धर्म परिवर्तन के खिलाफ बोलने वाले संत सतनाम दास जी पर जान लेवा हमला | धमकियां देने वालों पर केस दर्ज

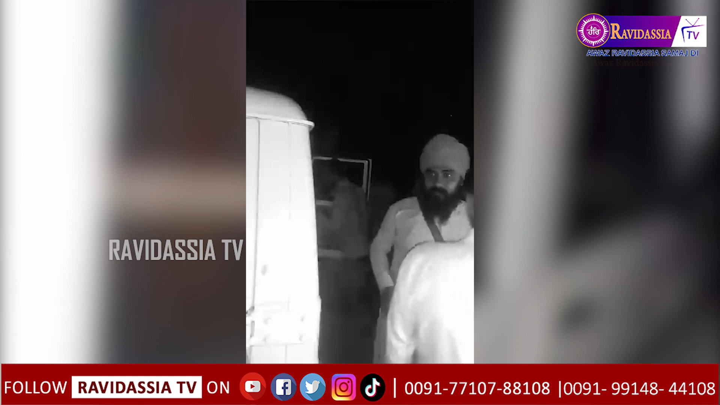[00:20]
بیدی رات سن ستنام داستی کے اوپر جان لیوہ حملہ ہوا ہے یہ حملہ ان پر تب ہوا جب وہ اپنی نیزی گاڑی سے بیگم پر آشرم سے اپنے ڈیلے کی اور جا رہے تھے دیرات چار حملہ وروں نے تیجدار ہتھیاروں سے حملہ کیا اور روڈیاسیہ دھرم کا پرچار نہ کرنے کی دھمکی دی